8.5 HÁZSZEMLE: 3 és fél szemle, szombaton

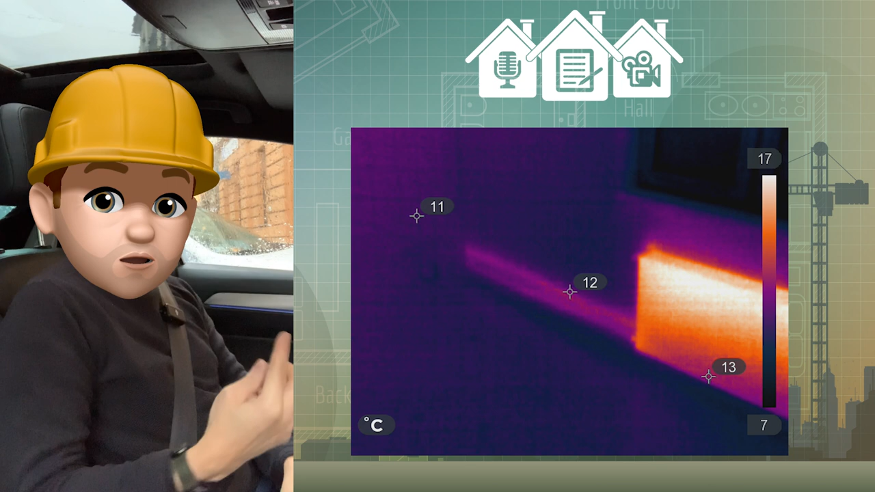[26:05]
körbevévésték a falakat és körbe az épületen körbefutnak a falban a radiátor csövek
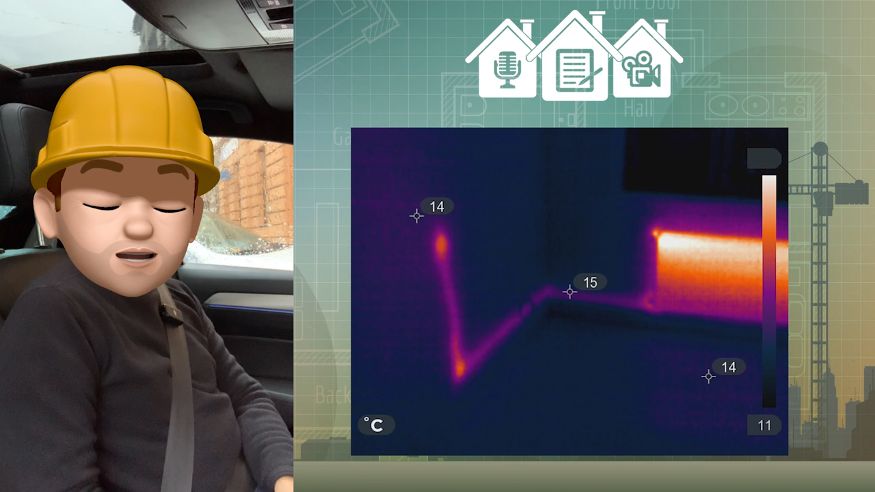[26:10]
nyilázárónál se párkányfogadó nem volt se toktódó nincsen úgyhogy
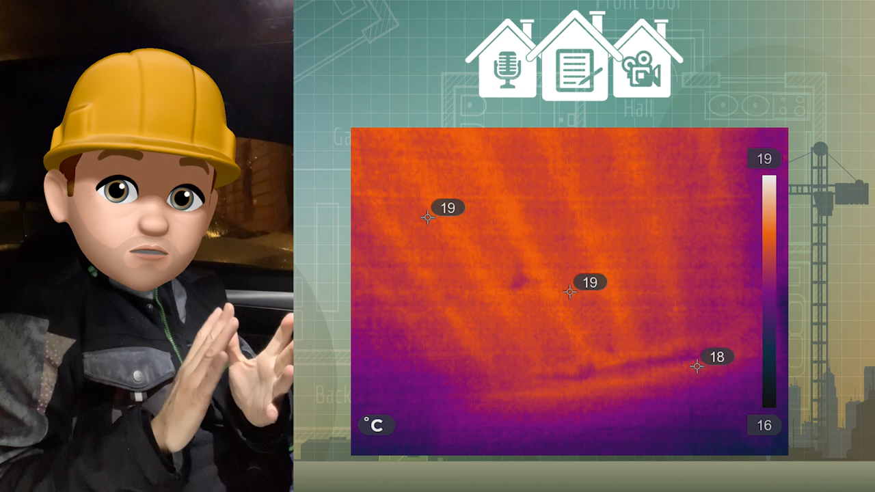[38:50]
On screen: scale top 19°C, scale bottom 16°C
hőhídként tehát hőhíd vonalakként megjelenik ezeknél a beton pályuknál tehát kirajzolódik a vakolaton gyönyörűen a négyzet hálója ez azért is logikus és azért is van így mert ott ahol fűtés van tehát a kémény körül például vagy a van
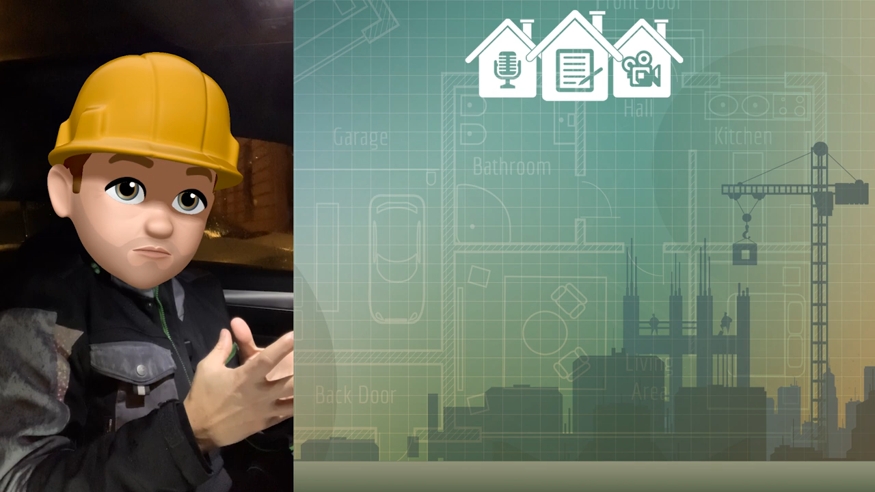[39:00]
egy fűdőszoba aminek valószínű paddófűtése van mert 4 fokkal melegebb a felületi hőmérséglete
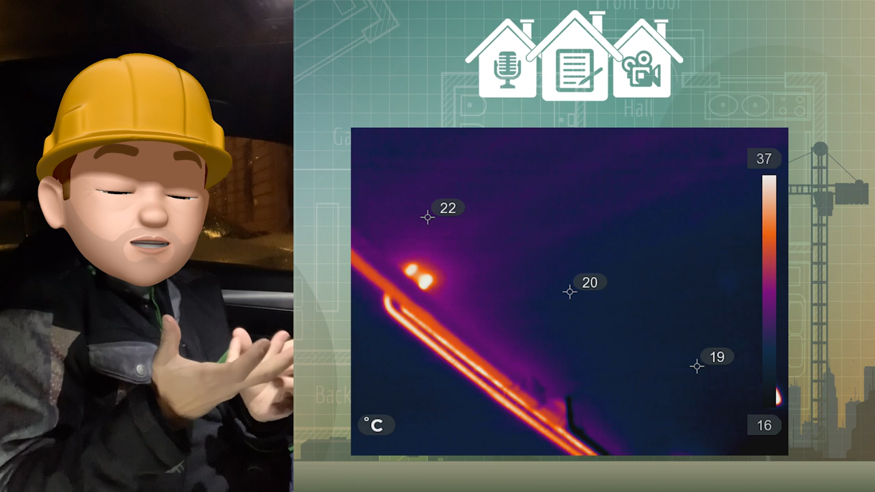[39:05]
On screen: scale top 37°C, scale bottom 16°C
mint a födén többi részének vagy ahol fűtéscsövek mennek ott ezek a
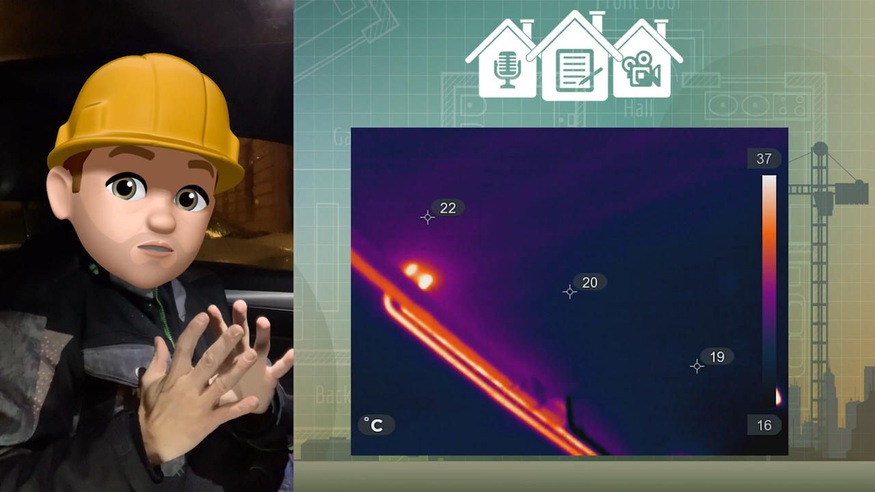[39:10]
On screen: scale top 37°C, scale bottom 16°C
négyzetrácsos nyomok ezek minden vannak halványulva tehát magyarul ott hőhídként pára nem tud kicsapódni ezekbe a nyomvonalatban